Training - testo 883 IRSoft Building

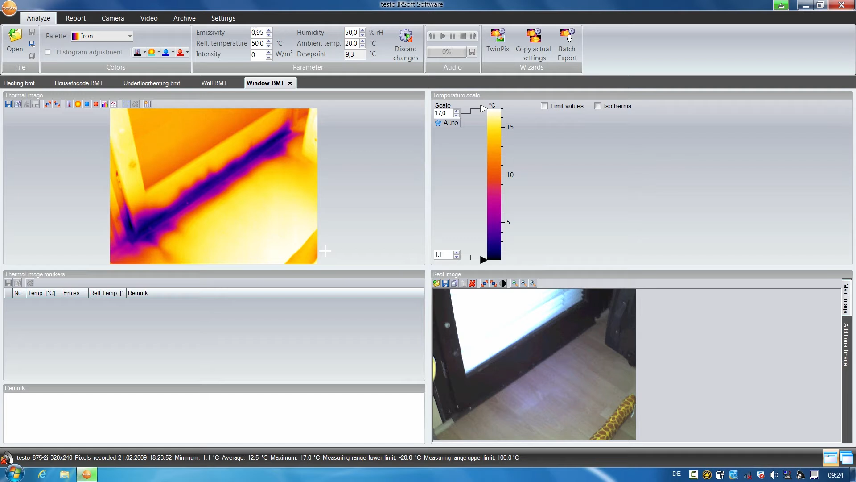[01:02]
On screen: max 17.0°C
First of all, I'll show you how to use the profile line function. In this thermal image, there are cold bridges visible on the front of the building, here under the windows. Using the profile line, you can quickly and easily show the customer the temperature difference to the rest of the building front. To do this, simply select the temperature profile function,